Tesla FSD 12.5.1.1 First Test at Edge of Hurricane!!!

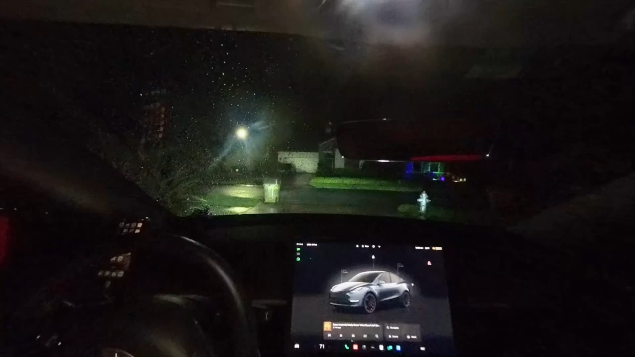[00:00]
Good morning. It's 6.09 a.m. here in Kissimmee, Florida. We're at the trailing edge of Hurricane Debbie. There was a little more wind yesterday up to this high in this area of around 30 miles an hour.
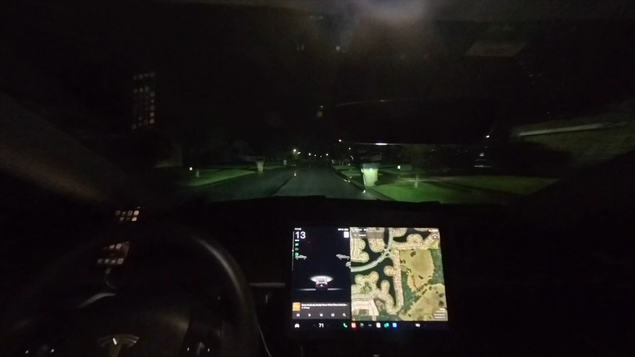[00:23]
Today it's 20 to 30. Not too bad. A lot of rain overnight. But another version of the Tesla FSD software, 12.5.1.1. So you can say this is a double point update. The release notes did not show any changes at all. And usually if there are any changes on a double point update, they're very minimal.
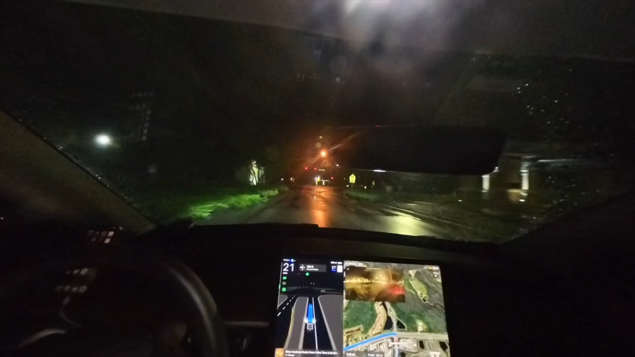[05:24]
slow down since it started to slow down so late. We were only going about 25 miles an hour at the time. But still we were within 30 feet of the gate when it suddenly hit the brakes. So it says full self-driving may be degraded. Poor weather detected. And poor weather is just rain we're talking about.
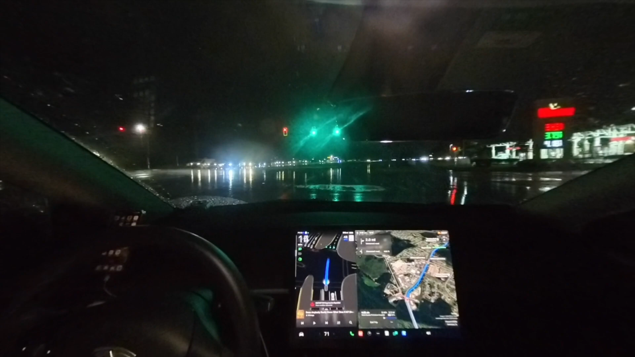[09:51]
Through the intersection. Again the stripes are a little difficult to see. We do have reflectors between the lanes. But the stripe indicating the left side. Is just about invisible to my eyes at least. Again it's before sunrise.